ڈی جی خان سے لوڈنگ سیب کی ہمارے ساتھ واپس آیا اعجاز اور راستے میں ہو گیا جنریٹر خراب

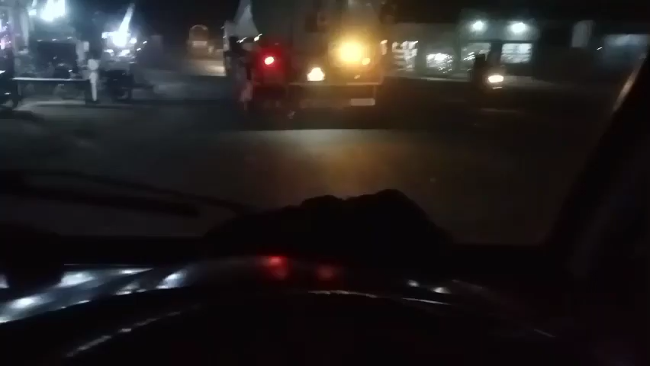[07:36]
लाइट अपने बंद हूँ ग्रिड चौक से पहुँच गयो ग्रिड चौक तू इे हूँ वेनू इतों हूँ लाइट अपने सीधा कर
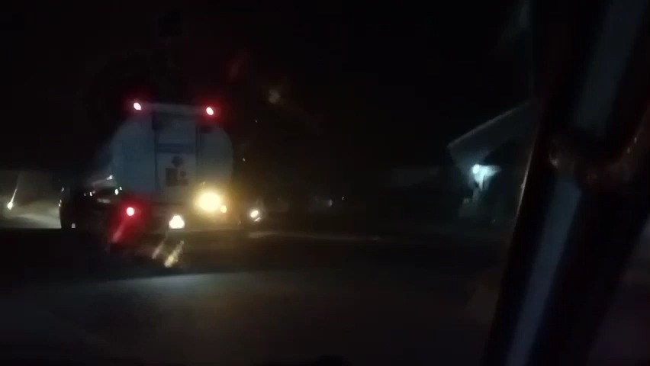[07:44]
लाइटा बाल लेते भी हम थोड़े जहा चार थी एंड ट्रेले के पिछों लाइट आई हूँ आसरा करते आयु पे ओ
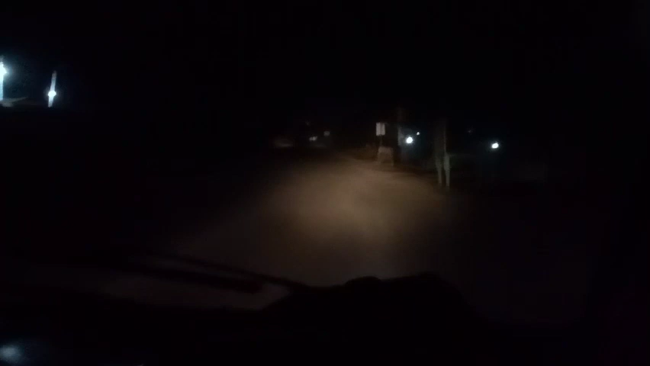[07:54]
ट्रक ही वो बेना पे जल्दी आला बाल ही पिछू रखे उन्नी भी थी गई ना